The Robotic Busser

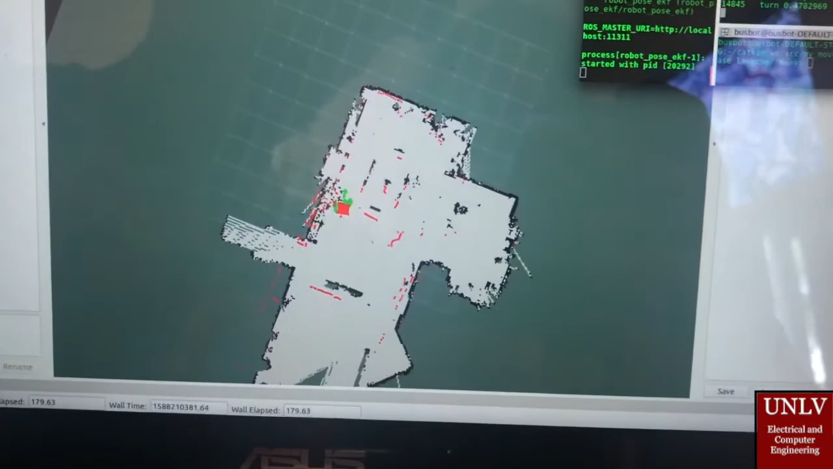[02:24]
Here we can see that all of the arrows disappeared, and it's found a solution, so that means that it has converged.
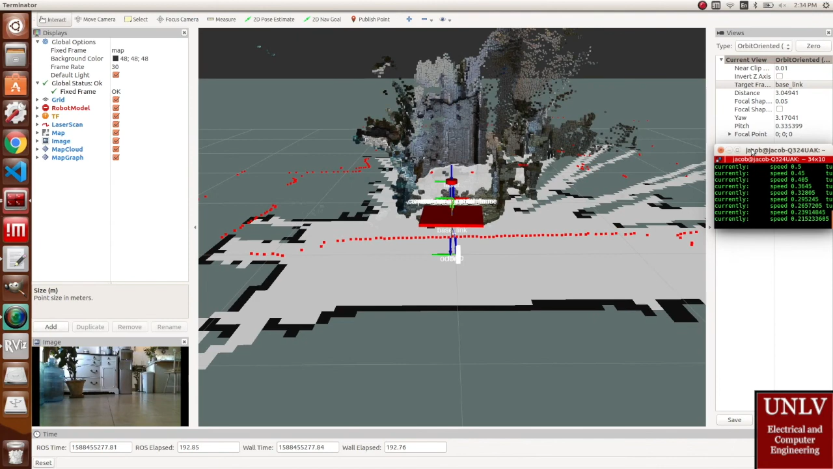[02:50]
and as you watch this, see how it localizes itself on the map as well.
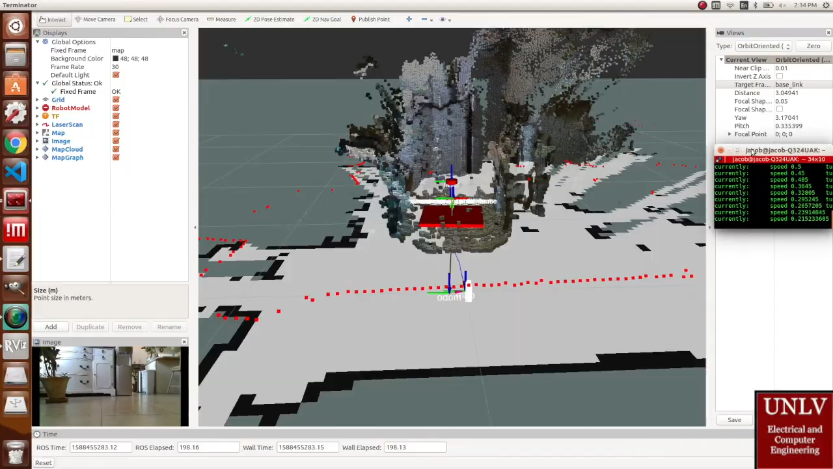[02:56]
As you watch this, just keep an eye on the camera image on
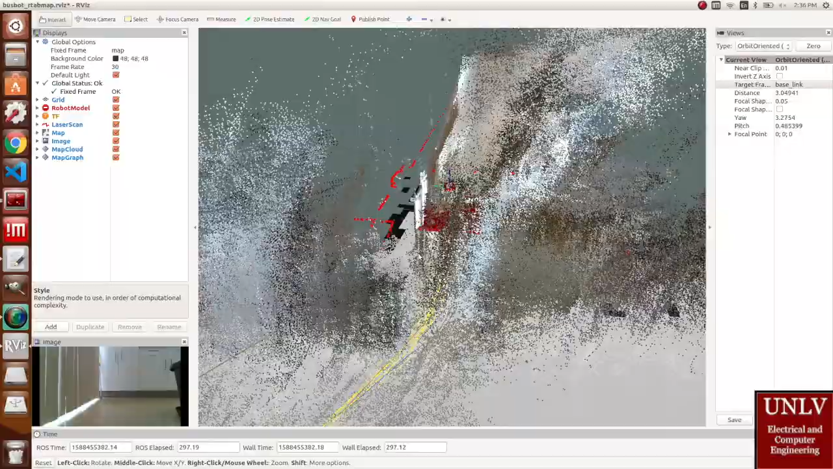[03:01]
the bottom left and compare it to the image that it's mapping in the middle.